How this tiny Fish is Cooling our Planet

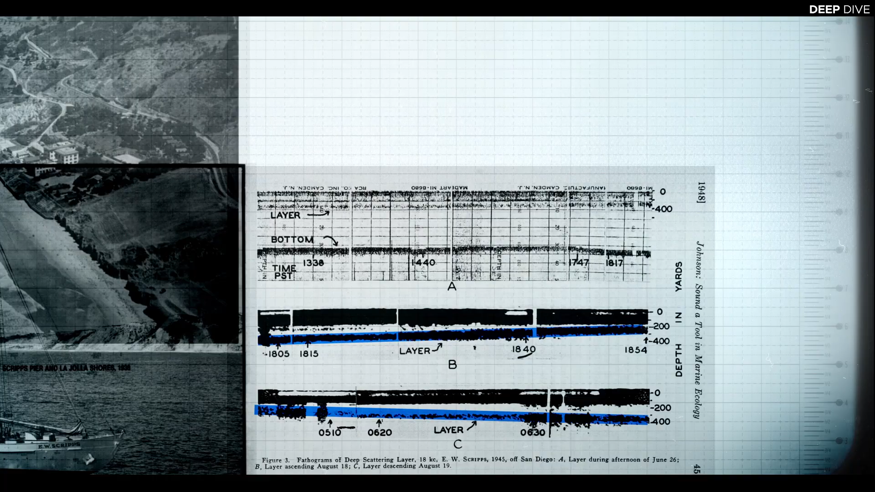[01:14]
During the daytime, the deep scattering layer was typically observed at depths of between 400 and 600 meters. At dusk, however, it started to rise to the surface, where it stayed during the night before descending back to deeper waters at dawn.